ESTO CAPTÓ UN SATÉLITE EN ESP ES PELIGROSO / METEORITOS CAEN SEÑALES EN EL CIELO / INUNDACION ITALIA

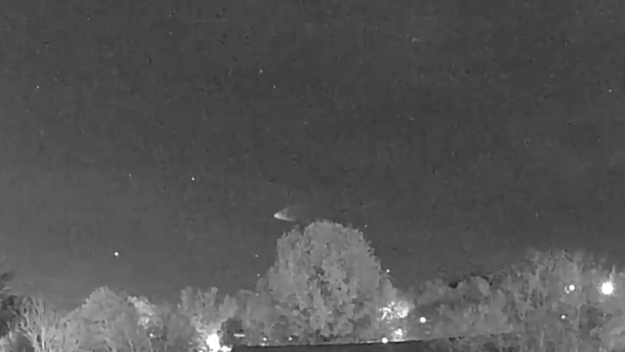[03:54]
Y junto a él cayendo un meteorito. Más arriba de este cohete también se puede observar un objeto que se va moviendo. Lo estamos observando en imágenes. Y ahí viene ingresando también el meteorito. Varios meteoritos están cayendo en diferentes puntos del planeta. No solamente en esta oportunidad en Virginia.